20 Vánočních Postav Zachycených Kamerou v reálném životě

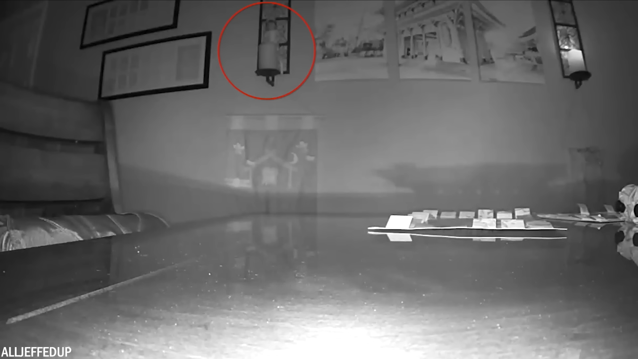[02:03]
V tomto videu se však zdá, že se elf pohybuje sám v noci, když všichni spí. Poté, co otec dostal od svých dětí z nepokojivé obavy, že se skřítek chová podivně, nainstaloval kameru, aby to proskoumal.
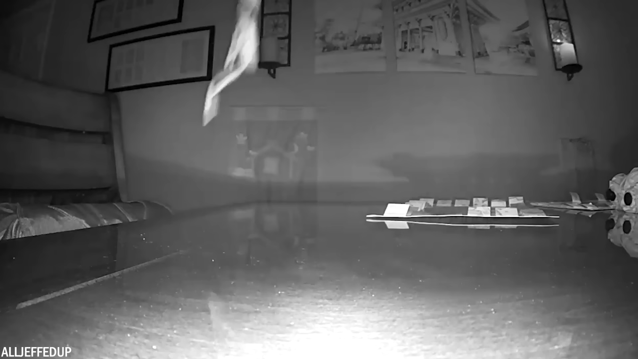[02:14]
Jak můžete vidět, výsledkem je, že skřítek ožívá a nejen, že poskakuje, ale dokonce se zdá, že létá. Číslo 18
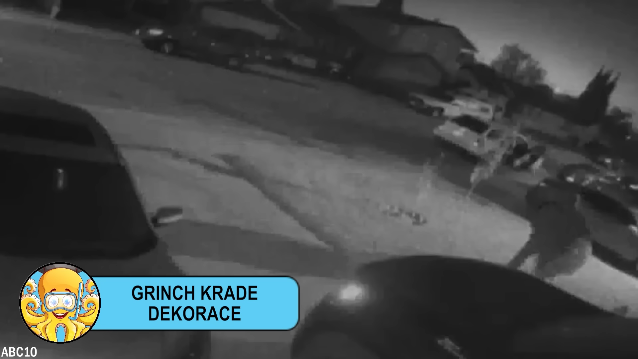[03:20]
kterého zachytila kamera v sousedství při pokusu o krádež vánočních ozdob.
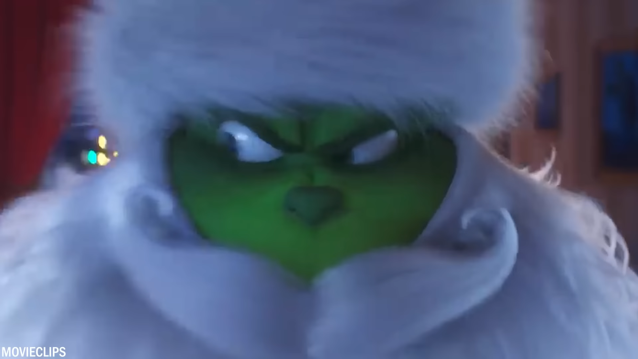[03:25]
Grinch je fiktivní zelená postava, kterou vytvořil doktor Seuss.
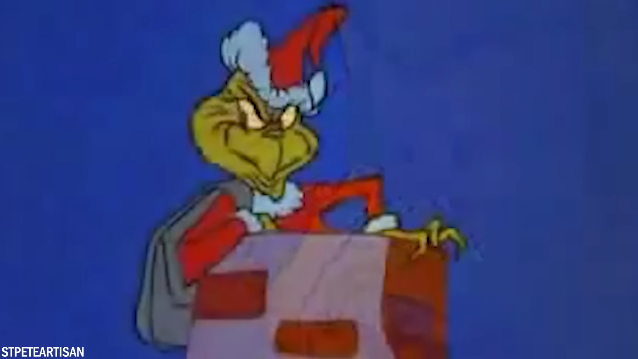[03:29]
Je známý tím, že pohordá Vánocemi a snaží se je zkazit obyvatelům nedalekého městečka Wooville.
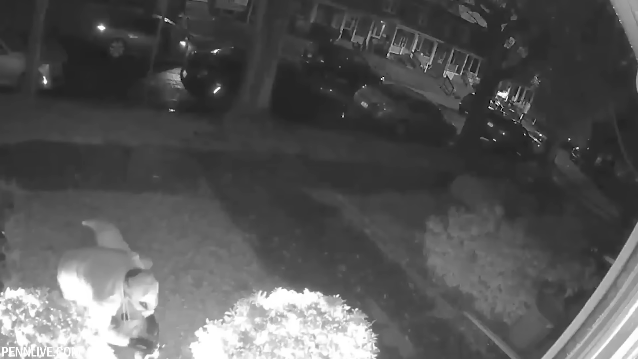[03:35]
V tomto poklidném městečku však svátky nabraly nečekaný spát, když se bestytný zloděj rozhodl ukrást něčí vánoční výzdobu před domem. Žena si před zahrádku vyzdobila důmyslným vánočným osvětlením a nafukovacími ozdobami, které vytvářely kouzelnou podívanou.
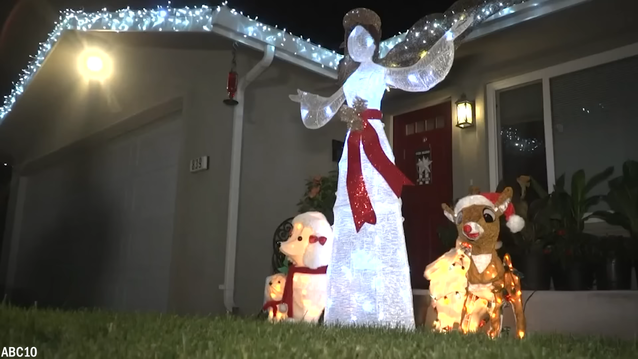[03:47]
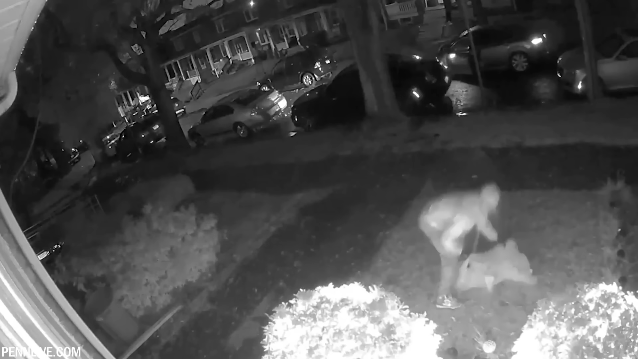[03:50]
Všechny osoby, včetně Santa Claus'e se sobě někdo ukradl.
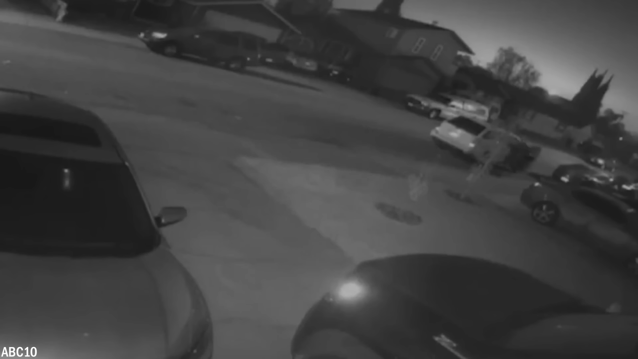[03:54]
Díky bezpečnostní kameře byla celá krádež zachycena na videu, na kterém je vidět, jak zloděj přes dívaný Grinch vchází na její dvůr. Vánoční osvětlení ožilo, když zloděj rychle pozbíral ozdoby a ukryl je v autě.
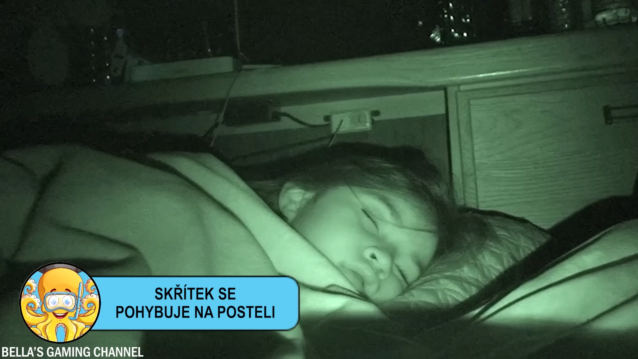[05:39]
A možná není až tak dobrý nápad nechat své děti spát vedle panáčka elfa na poličce. Jsou to ty samé panenky určené k tomu, aby seděly na poličkách a pak se hlásily na severním pólu. Zdá se však, že tato konkrétní panenka má větší zájem terrorizovat všechny kolem, než plnit své povinnosti. Zatímco holčička klidně spí, panenka skřítka se pomalu plíží k jejímu boku. Několikrát přejde tam a zpět, skoro jako by prováděla testy, zda se holčička probudí nebo ne. Postupem času se osměluje.
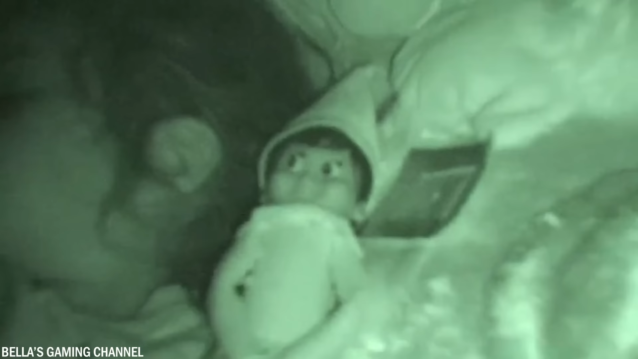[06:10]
Jen se podívejte na ty strašidelné, příliš jasné a příliš ostražité oči.
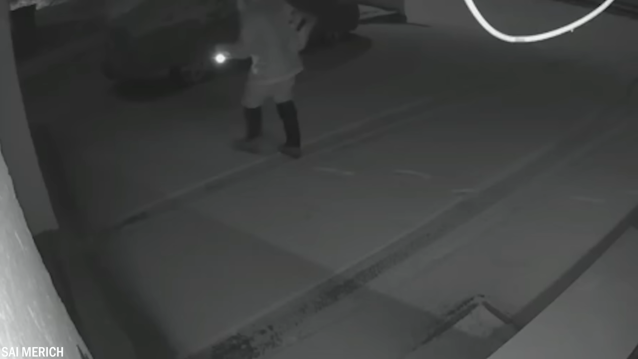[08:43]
V tomto případě však Santa vypadá spíše jako zloděj, který se o Vánocích snaží nepozorovaně vplížit do domu.
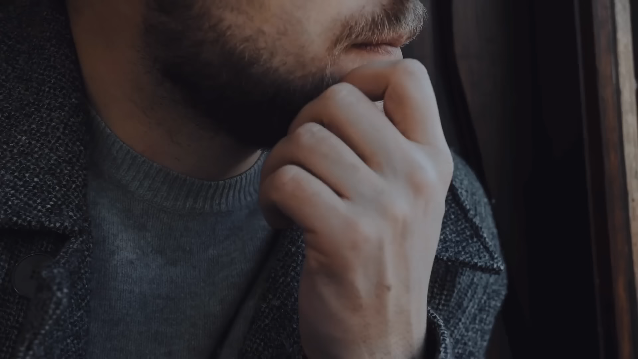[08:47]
Málo kdo by se zamyslel, kdyby viděl někoho převlečeného za Santa Claus, jak se takto pohybuje.
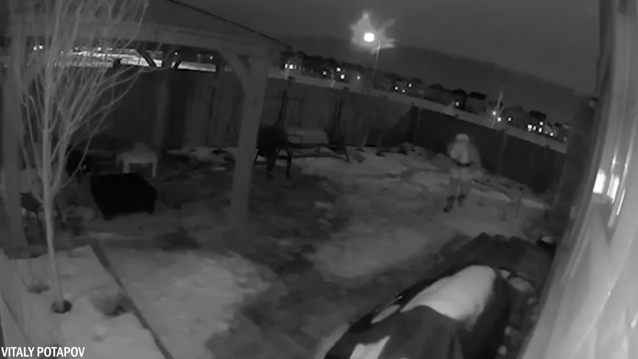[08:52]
Na tomto druhém videu pořízeném v Kanadě jsme svědky toho, jak se Santa blíží k domu a vlézá dovnitř oknem, místo aby použil komín. A můžeme také vidět, co dělá, když vstoupí do krásně vyzdobeného domu.
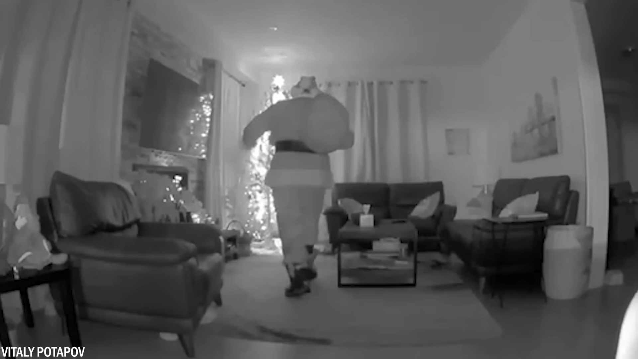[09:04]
Místo toho se zdá, že má opravdový zájem doručit dárky, které pokládá k ozdobenému stromku.
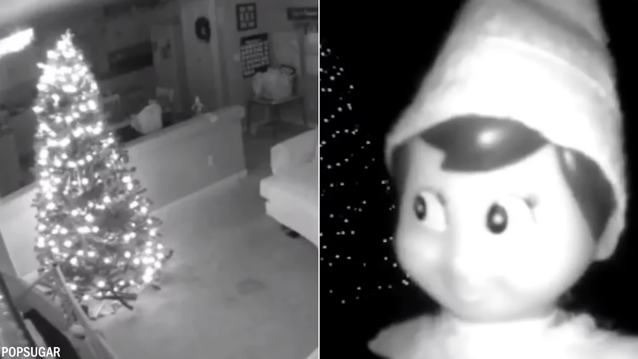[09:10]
Podle rodiny, která tento záznam zvedejnila, bylo video původně další, ale skřítci údajně část důkazu smazali. Věříte tomu?